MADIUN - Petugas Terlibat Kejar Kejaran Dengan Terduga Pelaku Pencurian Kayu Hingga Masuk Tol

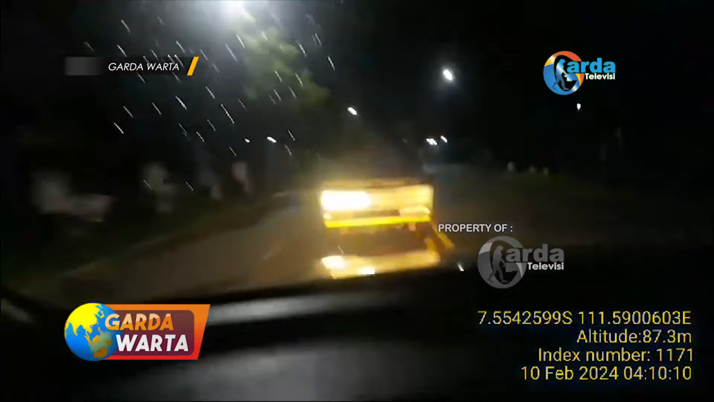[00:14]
Aksi kejar-kejaran antara anggota polisi hutan dari Kesatuan Pemangkuan Hutan KPH Madiun dengan
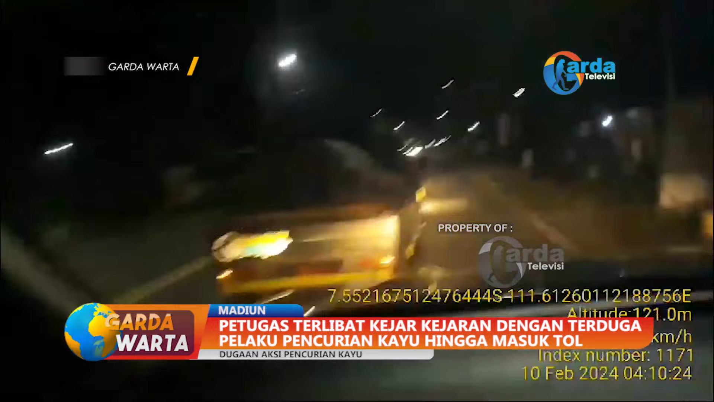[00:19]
mobil pengangkut gelondongan kayu jati yang diduka hasil curian terjadi pada Sabtu pagi.
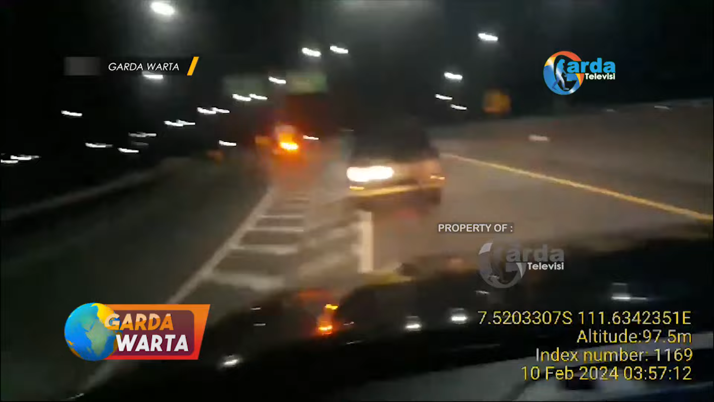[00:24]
Untuk menghindari kejaran petugas, pelaku nekat merobos palang pintu tol Dumpil dan terus melaju hingga keluar jalur tol arah Caruban.